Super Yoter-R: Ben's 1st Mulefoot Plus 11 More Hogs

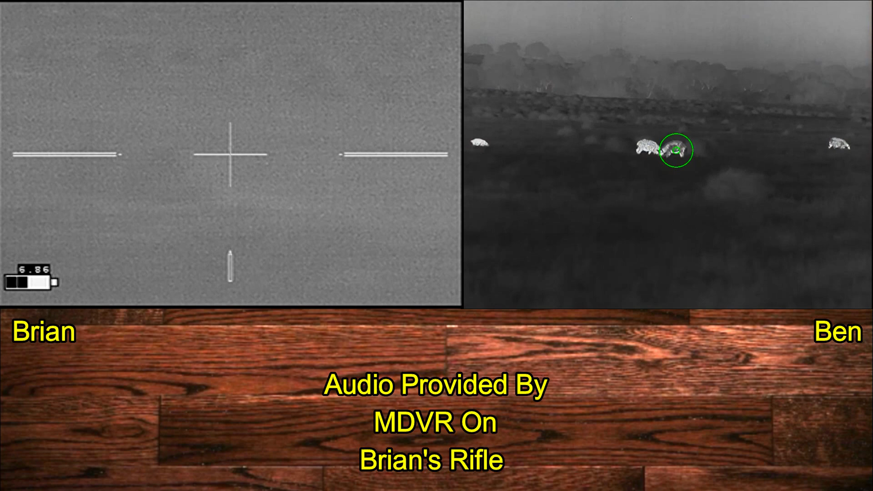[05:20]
I'm going through trying to assess boars and sows And not having a whole lot of luck
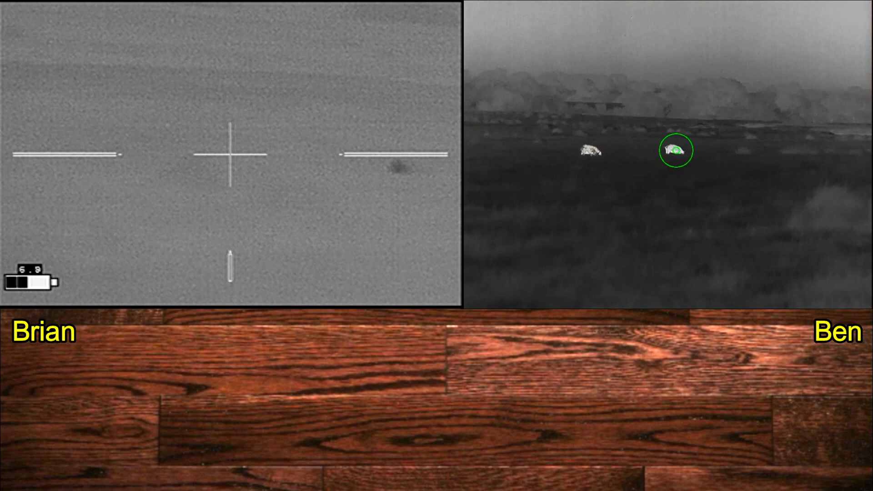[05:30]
And what I don't realize is Ben has already selected the target that he wants
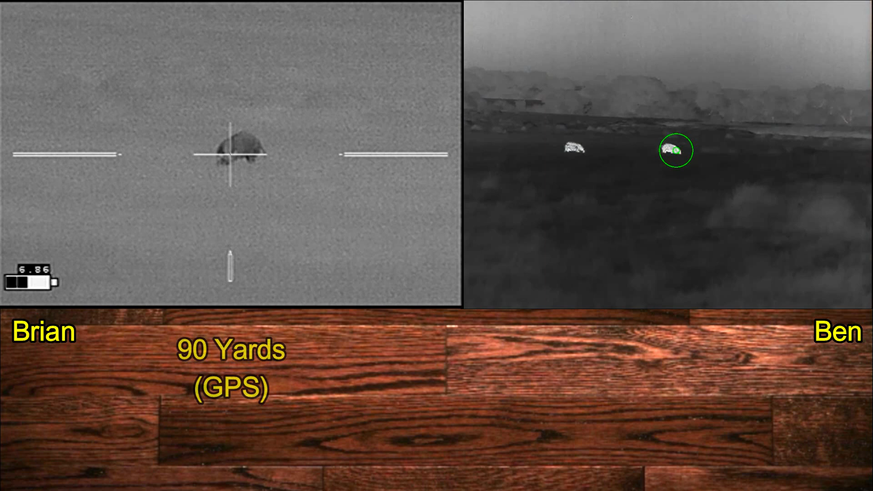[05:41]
And so now I've selected mine Three Two One Needless to say Things got very frustrating at this point
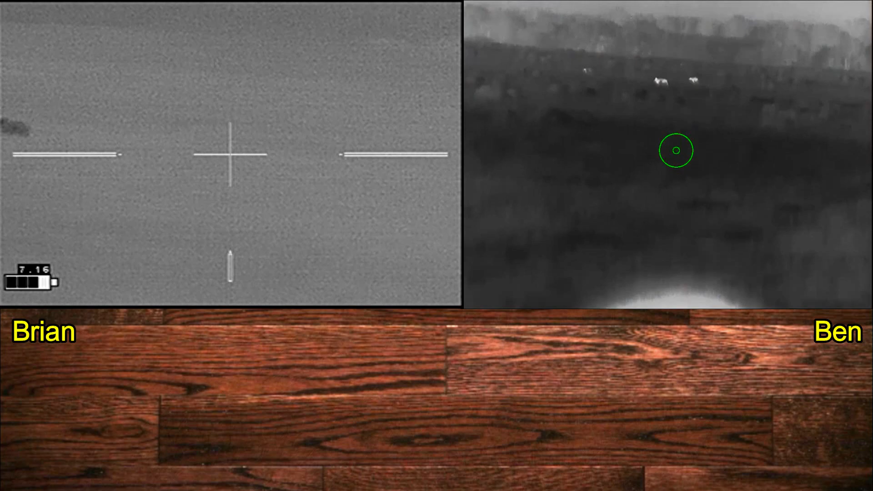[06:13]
We came away with a total of four hogs Out of I think six or seven hit Including the 95 pound sow A 70 pound female A little 30 pound female